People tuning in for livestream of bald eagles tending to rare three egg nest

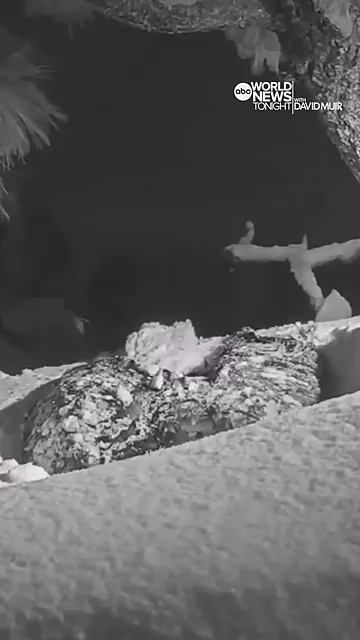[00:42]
During California's recent storms, Jackie, the devoted mom they say,